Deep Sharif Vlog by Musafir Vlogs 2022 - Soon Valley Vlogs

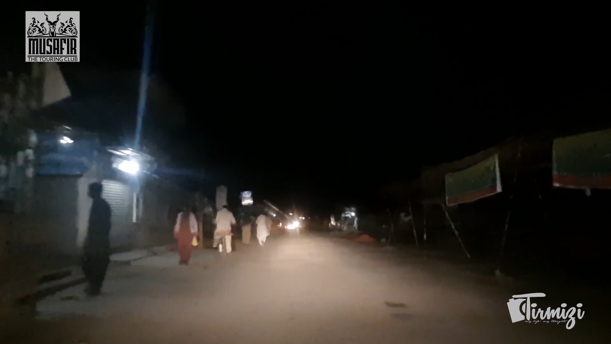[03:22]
دارہ ہوتل سے کھانا کھانے کے بعد پھر ہم دوبارہ اپنی جرنی کنٹینیو کی اور روڈ بہت ہی کندہ سا تھا انڈر کنسٹرکشن تھا لیکن سٹیل مین روڈ کو بہتر کرنے ہونا چاہیے تو یہ اتنا ہمارا ٹائم بہت لگا دیتے ہیں یہ توڑ جلدی دیتے ہیں سڑک کو اور پھر اس کی جو پیاری ہے اس میں بہت ٹائم لے دیتے ہیں پرحل روڈ
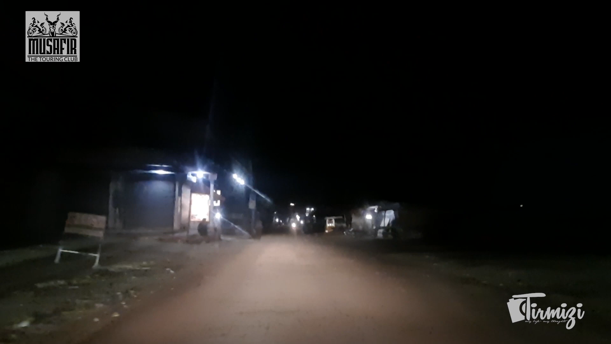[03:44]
کافی ٹوٹے پھوٹے تھے اور اس کے بعد پھر ہم پہنچے رات کافی ہو گئی تھی انڈر کر کے بھی تھک گئے تھے تو پھر ہمیں کارٹ سٹیک کریں سٹیک کر کے پھر توبارہ سوہ یعنی اپنی جرنی کنٹینیو کریں گے
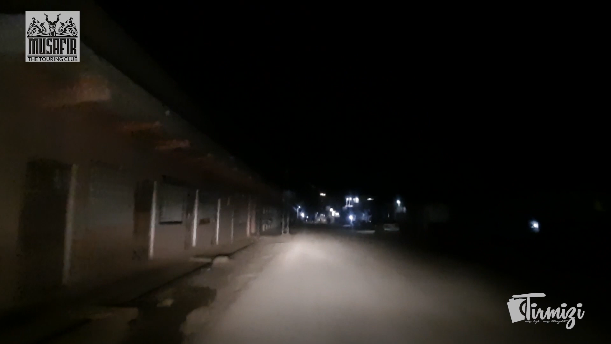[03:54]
اس وقت ہم لوگوں نے ابھی جسٹیک کیا ہے